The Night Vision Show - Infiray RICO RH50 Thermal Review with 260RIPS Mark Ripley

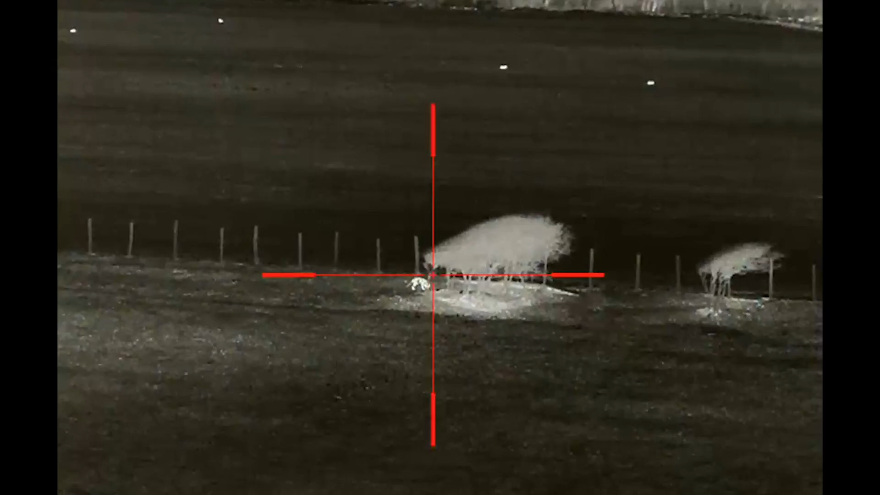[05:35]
Okay, so I think you'll agree that is a very clear thermal rifle scope.